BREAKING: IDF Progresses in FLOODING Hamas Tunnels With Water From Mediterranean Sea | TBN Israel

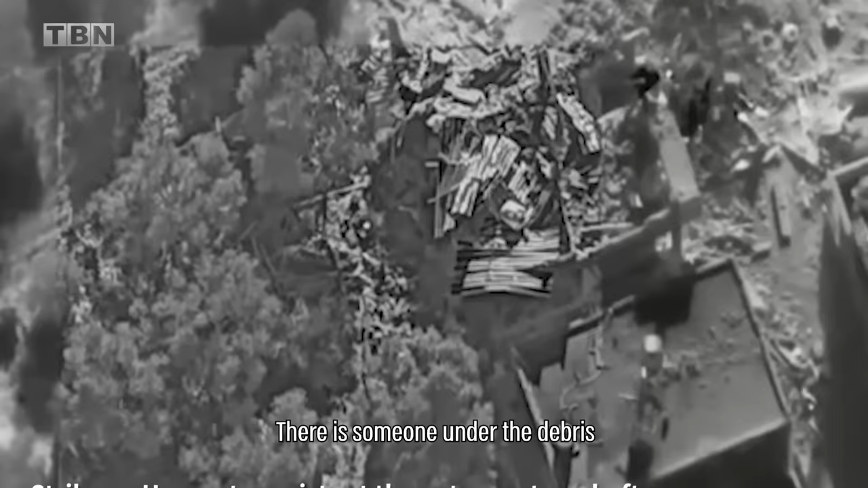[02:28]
The IDF's unmanned aerial vehicles are controlling the skies of Gaza and any terrorist that
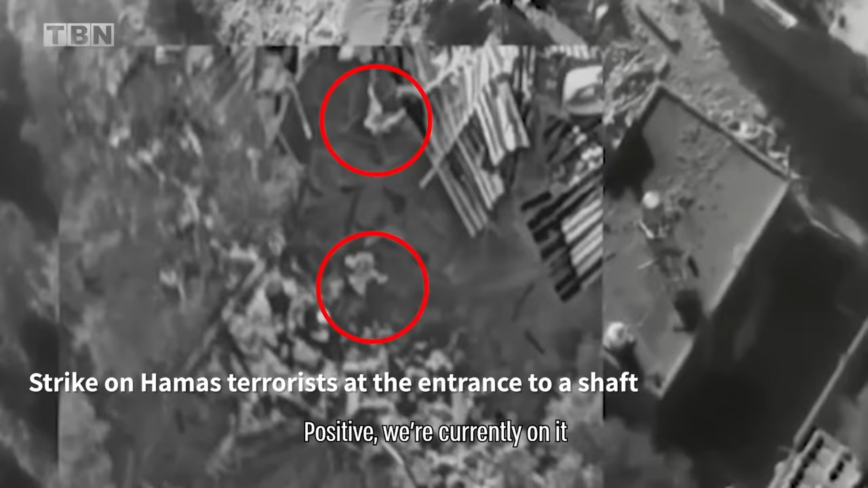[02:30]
pops out of his hiding position is quickly identified and neutralized by the Israeli drones.
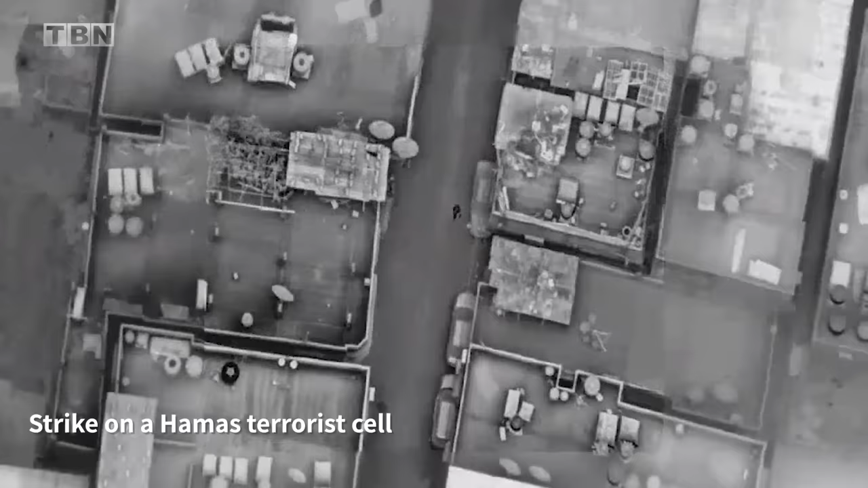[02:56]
the IDF was able to identify their center of operations and carried out
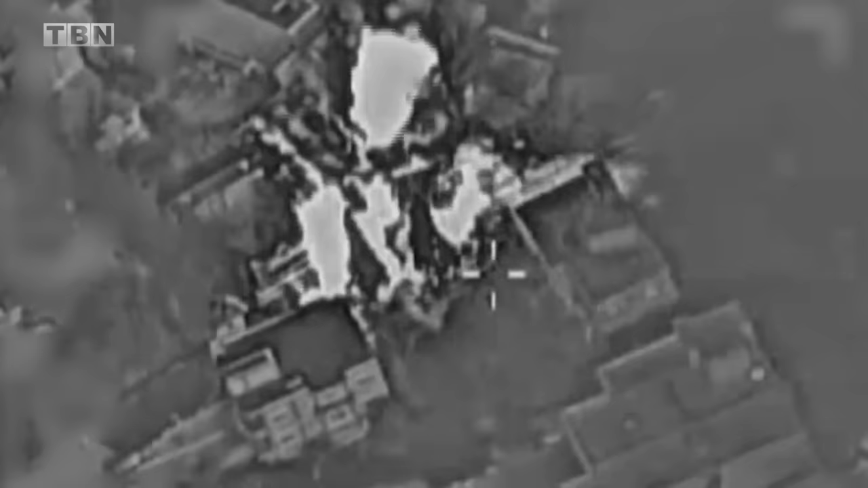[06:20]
An IDF airplane carried out strikes over the skies of Lebanon,
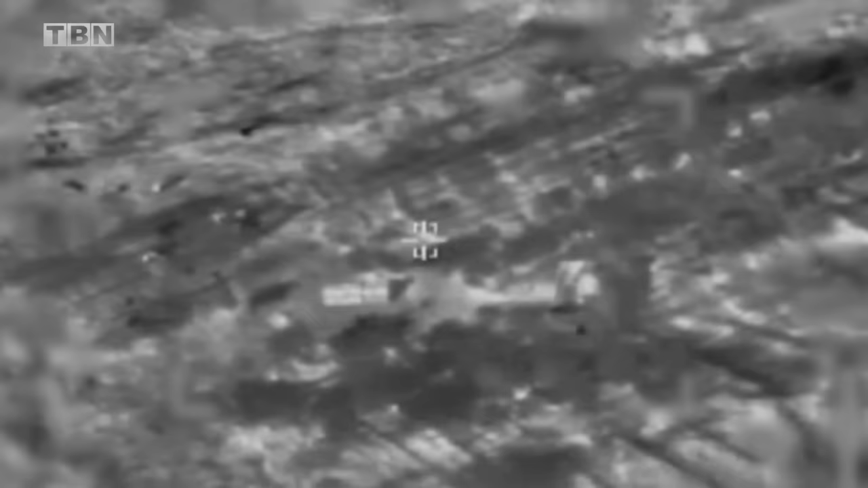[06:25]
neutralizing Hezbollah command positions and other military locations.